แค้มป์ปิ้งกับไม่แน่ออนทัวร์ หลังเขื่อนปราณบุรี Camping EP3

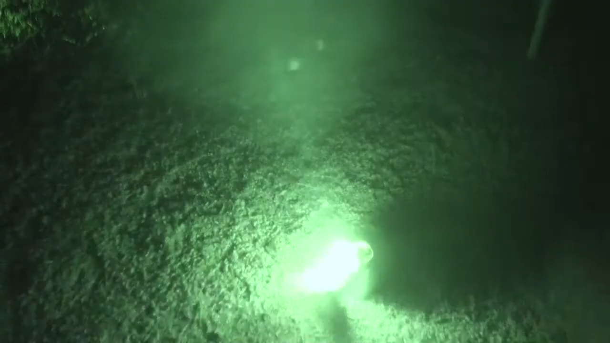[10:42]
ครับล่อมแรงแมงนู้นแล้วนี่ทำไมมันมาน้อยไงพี ่มันคงแบบไปมั่งไม่ไปบ้างเลยมันยังชนหน้า อย่างนี้ถ้าเผื่อเราก่อกองไฟอ่ะ เอออ ่ะ
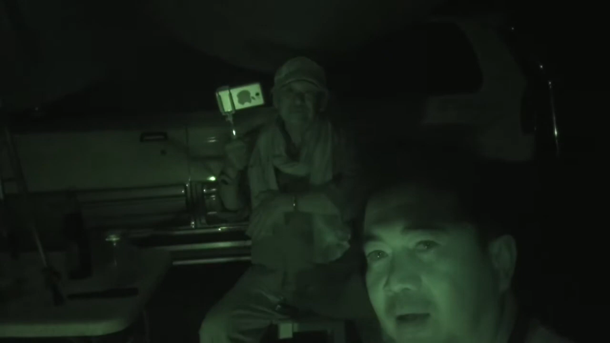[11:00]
นี่เป็นไงพอได้อยู ่ เห็นนะนี่เห็นลุงใหญ่นี่แสงน้อยนะนี่แสงน้อยพอได้อยู่ครับ แสงแ
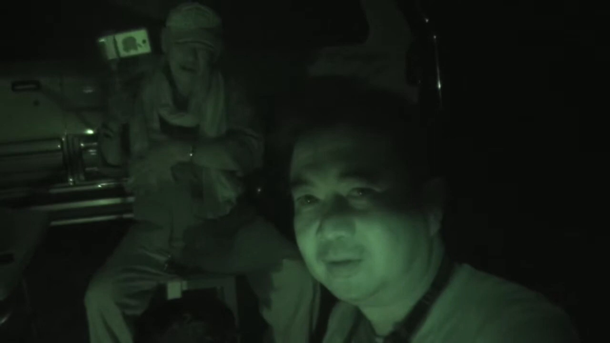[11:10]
ค่ตะเกียง2ใบเฮ้ยตะเกียงได้ผลแล้ว นะ ได้ผล โอเค อันนี้กระดาษทิชชู่กับน้ำมันพืชใช้แล้ว ใช้แล้วโอเคเล
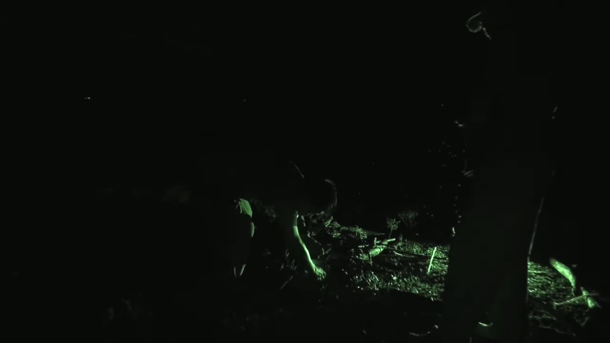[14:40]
พื้นโอเคเดี๋ยวก็ติดแล้ว ติดไหม ติด หรอกลัวมันจะดับไปดิ ไม่ดับหรอก
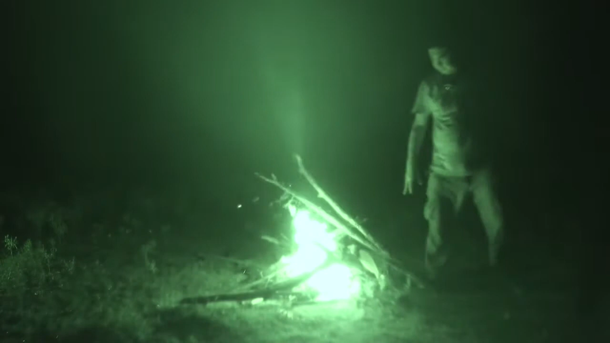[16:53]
น้ำมันใช้แล้วนี่โอเคนะ อืมใช้ได้ เออเว้ยโอเควะได้จริงใส่ปุ๊บลุกพับเลยโอ้สำเร็จสำเร็จ
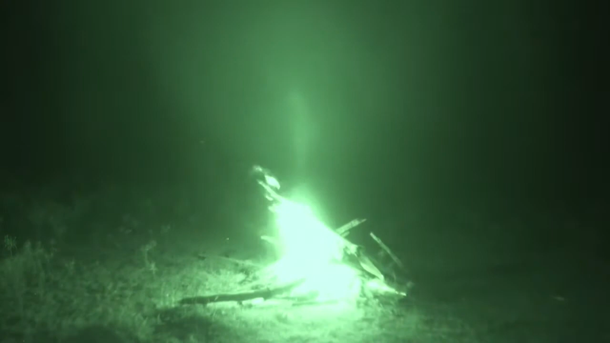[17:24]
โอ้ยโดนมดกัดเท้าบานเลย มดเนี่ยกัดแล้วเป็นตุ่ม
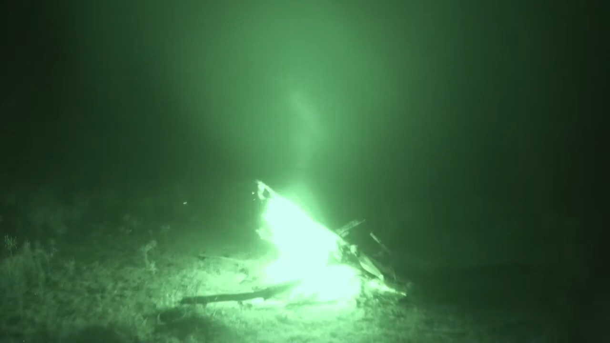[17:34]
แรงหายหมดเลย แรงมันไม่กล้าไปเล่นไฟที่ใต้ลม
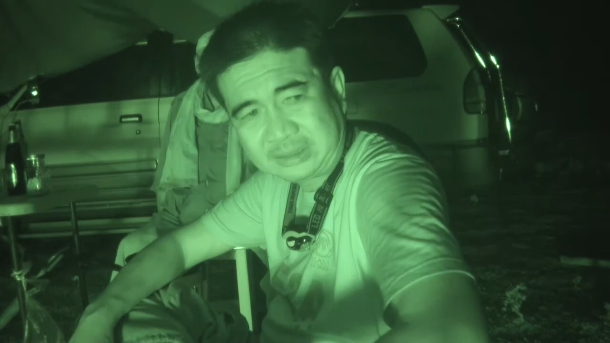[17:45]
เพราะมันเหม็นฟันก็เลยกลายเป็นไฟฟีไฟเราก็บริสุทธิ์ไม่มีแมลง ครับเอาก่อไฟเรียบร้อยสำเร็จนี่แมลงก็หาย
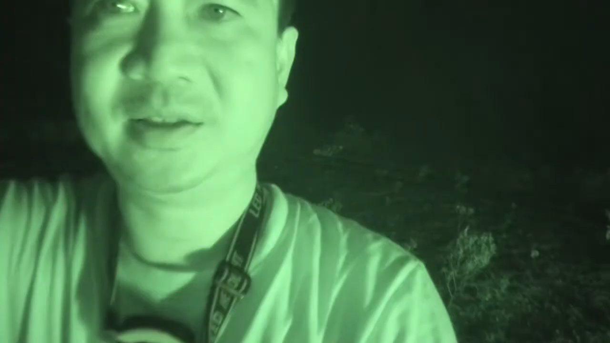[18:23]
โอ้ยเล่นซะเหนื่อยเลยเนี่ยเล่นซะเหนื่อยเลยแมลงก็หายมาแล้วดู
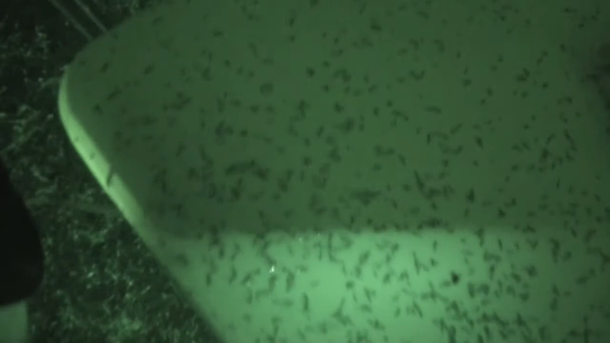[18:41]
เต็มเลยแมลง
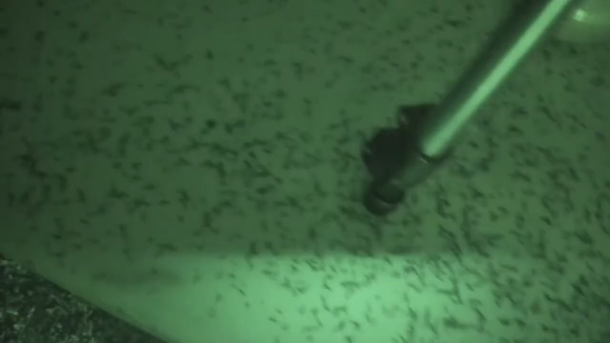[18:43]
ไม่รู้เขาเรียกอะไรใครรู้ช่วยบอกนะ
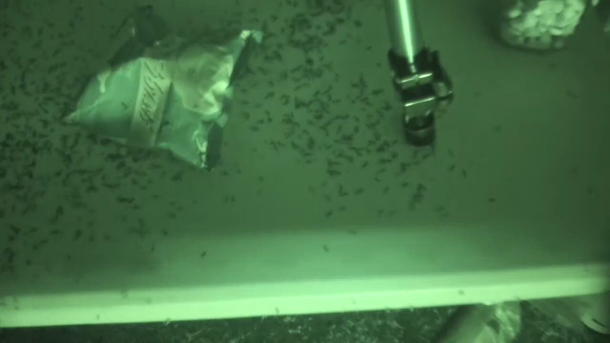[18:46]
แต่ที่แน่กินไปเยอะ กินไปเยอะให้เป็นไรไม่มีกระดูก
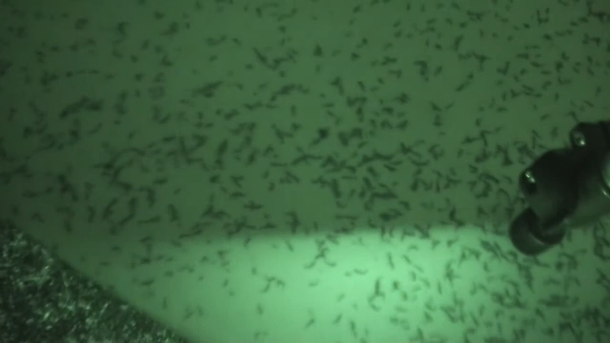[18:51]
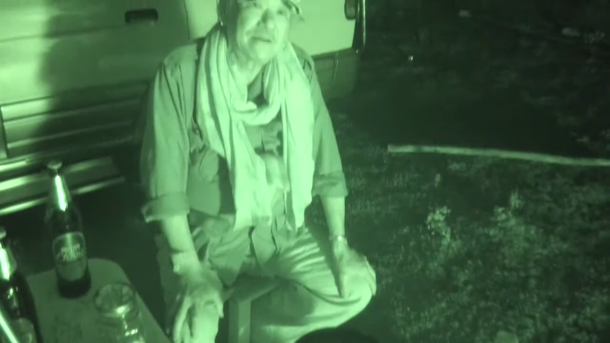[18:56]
โอ ้ยลุงใหญ่ตัว ลุงใหญ่ยังเหนียวแน่นอยู่นะ กินไหม อ้าว
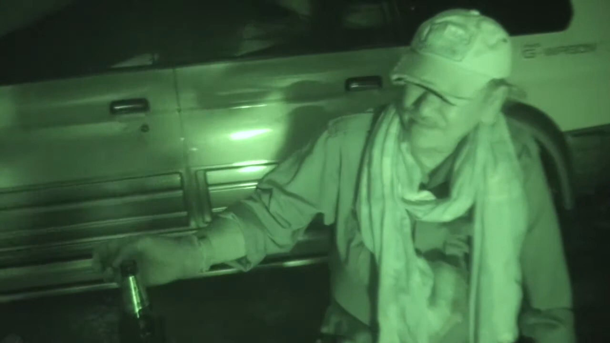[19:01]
นี่ลุงใหญ่ล่อช้างเลยนะโอ้โหล่อสัตว์ใหญ่เลยที่นี่